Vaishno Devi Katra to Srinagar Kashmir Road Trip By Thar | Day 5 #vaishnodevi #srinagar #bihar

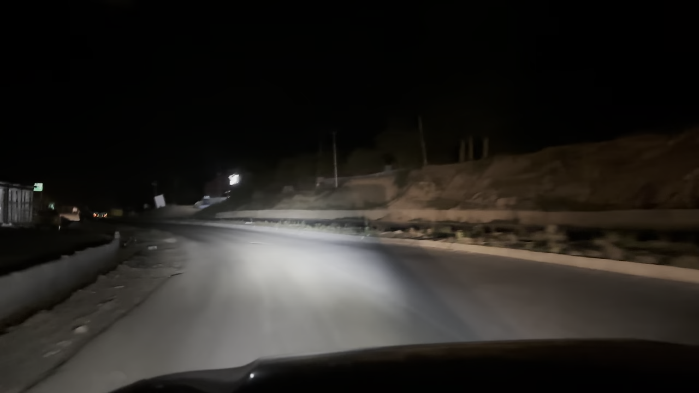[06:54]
दोस्तों अब सिरी नगर के जो दूरी है और 81 किलोमेटर बच गई है और हम लोग अपने रफ्तार से चल रहे हैं पहलगाम की दूरी जो है 66 किलोमेटर और लेह की दूरी
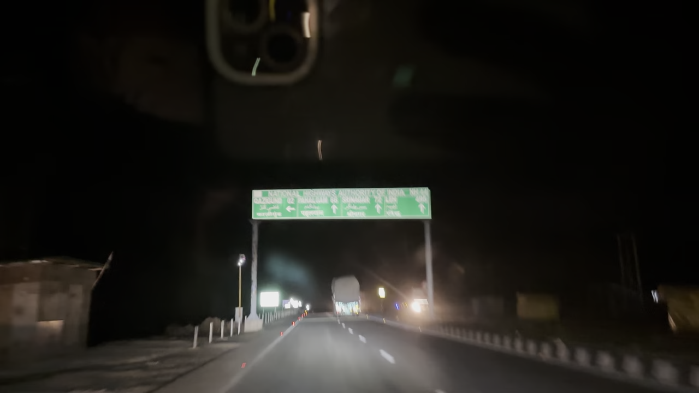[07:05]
495 किलोमेटर तो हम लोग सिरी नगर के तेरा अग्रसर है और लगबग एक से सावा घंटा
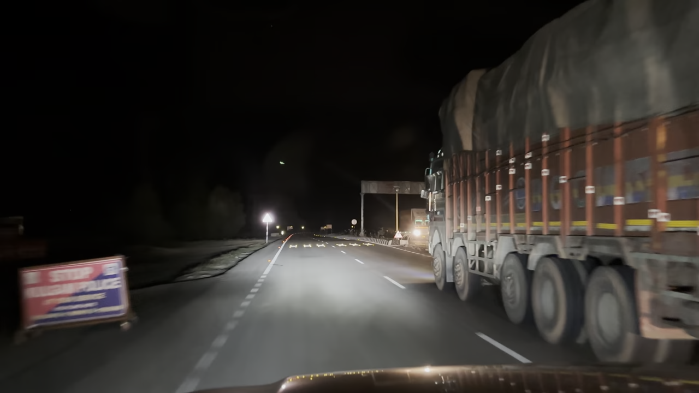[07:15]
में हम लोग पहुंचेंगे सिरी नगर में समय जो है अभी आप देख सकते
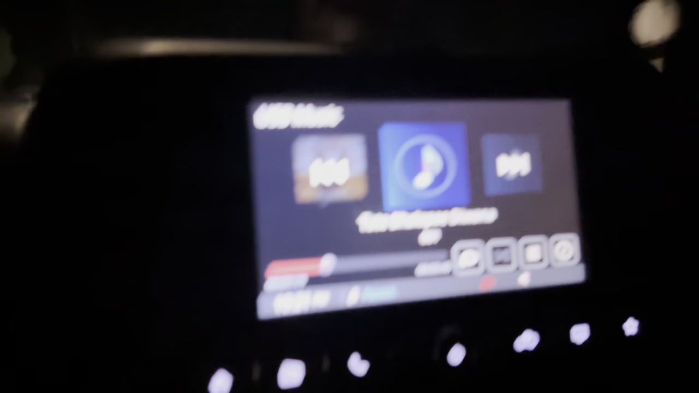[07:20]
हैं 10 1021 हो रहा है तो
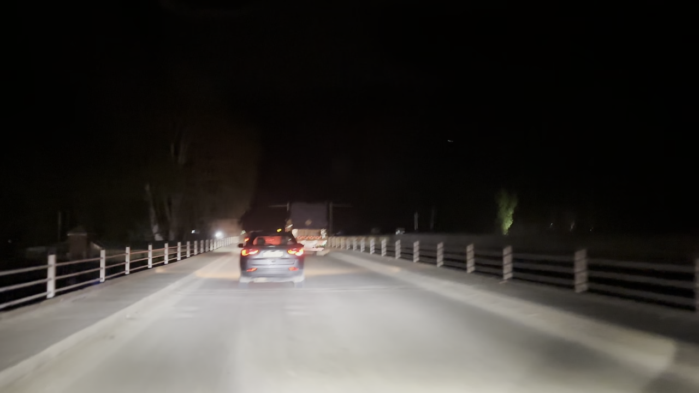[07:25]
हम लोग पहुंच चुके हैं आनंतगर और अब जो
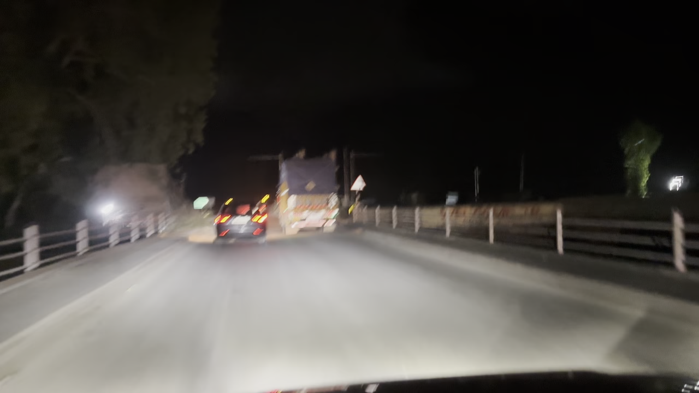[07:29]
सिरी नगर के दूरी है लगबग
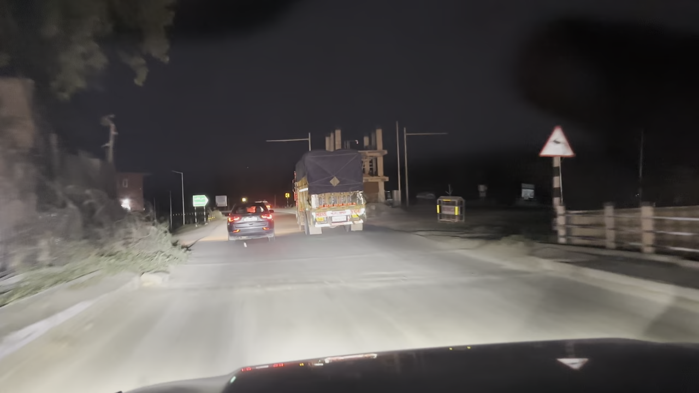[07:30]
45 किलोमेटर यहां से बच गई है रूड का जो कंडिशन आप देख सकते
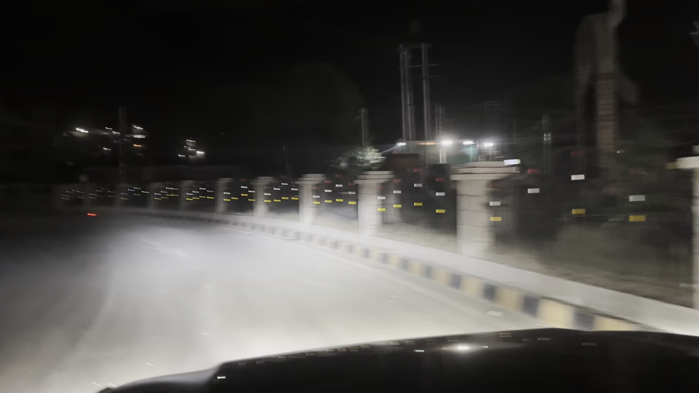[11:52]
सिरी नगर में आप सभी का स्वागत है और यहां का जो टमपरेचर है लगबगग 18 डिगर अभी का है और हम लोग का ये प्लान है सिधा डल जील के आसपास कहीं होटल लेने का है हमने booking तो कहीं नहीं करा रख है लेकिन डल जील के आसपास होटल से मिल जाएगा समय जो है अभी बच चुका है
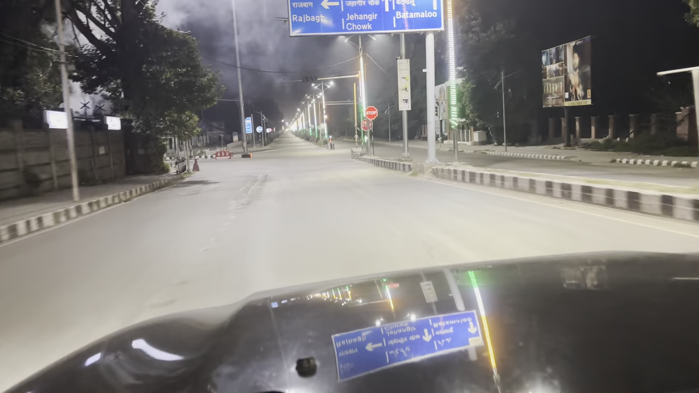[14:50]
सब हाउस बोट है जो दीख रहा है ना सामने हुँ हाउस बोट अपनोग हम लोग आ गया है किना रहे अब इदर ही होटल देखने हैं हमों को कहां पे होटल मिलेगा